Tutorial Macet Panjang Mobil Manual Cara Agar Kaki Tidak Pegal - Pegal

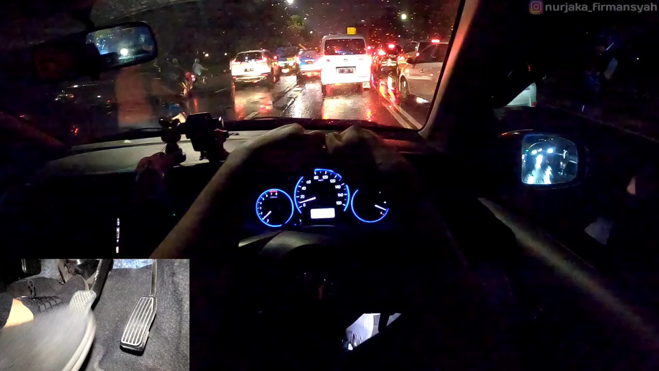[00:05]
Oke lor, sesuai judulnya kita akan menghadapi macet ya lor Jadi saya akan kasih tips gimana caranya menghadapi macet di malam hari ya untuk jarak amannya Dan juga permainan koplingnya agar tidak pegal, ya ini kebetulan di depan macetnya joss Oke yang pertama, ini agak becek ya lor, saya bersihin dulu Ini wiper saya sudah waktunya diganti nih lor
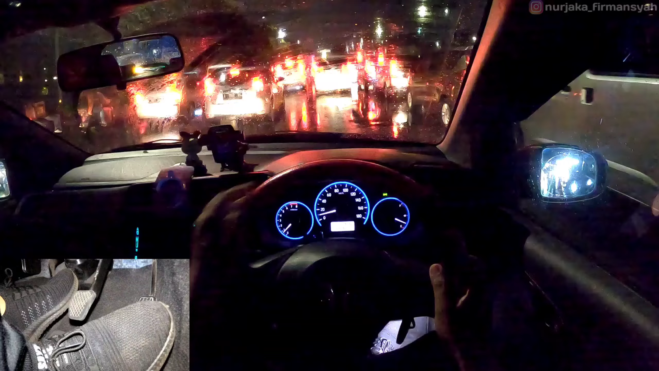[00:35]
Kita main gigi 2 dulu nih, karena merayap ya lor Kita siap-siap di rem untuk kakinya, waspada di rem, agak lancar, gas lagi dikit Kopling bareng sama rem Untuk jarak amannya, biasa ketika ban mobil depannya tidak terpantau lagi di pandangan kita Itu sudah waktunya kita untuk berhenti Kalau misalnya pas jalan,
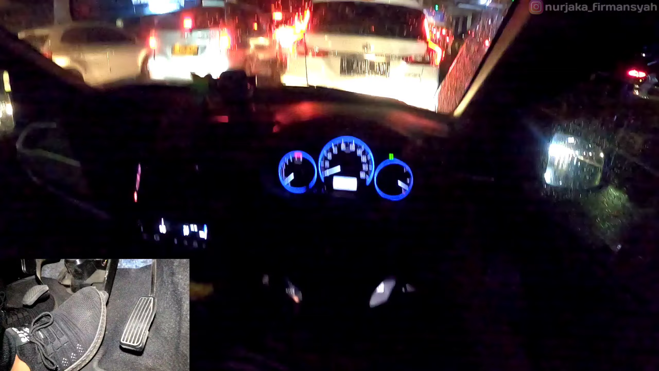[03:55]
Ini netralin aja dulu Nih saya kasih contoh ya Kalau misalnya kaki kanannya mau ngasoh lagi Rem tangan Nah ini udah jalan Masuk gigi 1 Rem tangan lepas pelan-pelan Setengah kopling Gas Nah seperti ini Langsung netralin lagi Nah Enak kan kaki kirinya ngasoh Dan kaki kanannya siap-siap nge-rem aja deh Prinsipnya kayak mobil-mobilan yang ditarik mundur itu lor Yang ditarik mundur Sret Ditarik mundur terus dilepas Nah dia kan ada tenaganya tuh
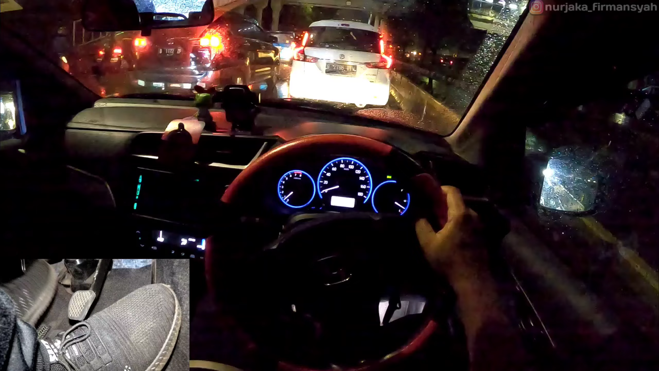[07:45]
Masukin Gas lagi dikit Netralin Kalau misalnya masih melaju Ya nggak usah direm Nanti dia Melaju sendiri
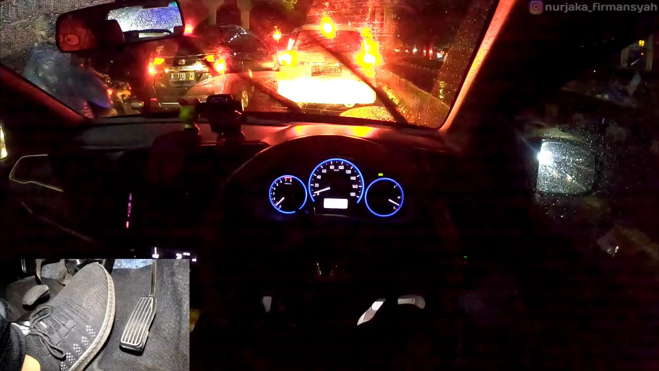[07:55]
Melaju sendiri gitu lor Untuk Mobilnya Udah Gini aja Tinggal menyesuaikan aja Kalau misalnya Udah lancar Untuk feeling depannya Di bumper ini Masih bisa maju lagi Ya lor Cuman saya saranin Kalau misalnya masih awal Untuk patokan Depannya itu Ketika ban Ban mobil
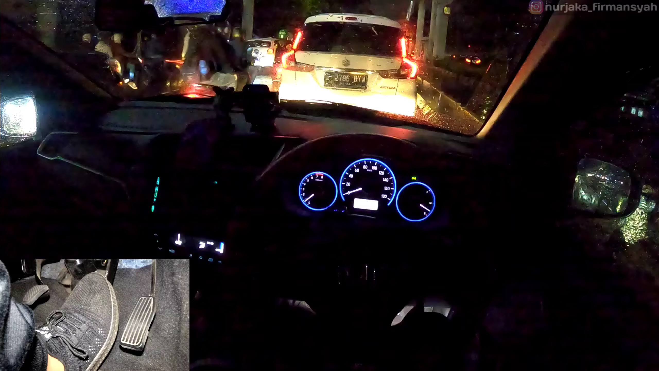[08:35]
udah nggak terpantau lagi Nah itu Langsung kita Sudah waktunya berhenti Wow Barbar nih lor Geng motor lor Netralin ya Nah ini kan macetnya panjang ya lor Udah gitu hujan ya
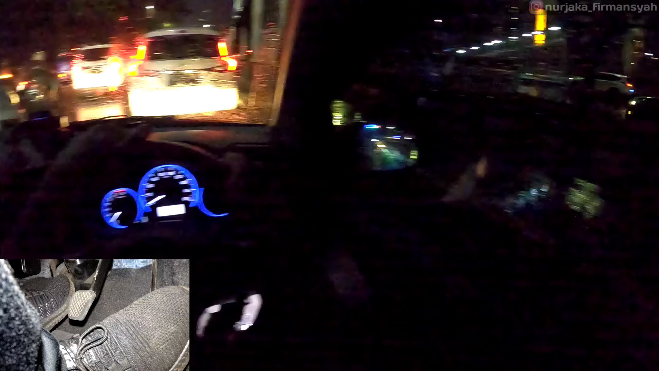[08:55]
Nah ini langkah baiknya Kita Tetap tenang aja Santuy Dan juga mainin netralnya ini Kayak tadi Nah biar kaki kirinya Santuy Tinggal siap-siap Nge-rem aja Untuk kaki kanannya Oke ini macetnya Masih panjang ya lor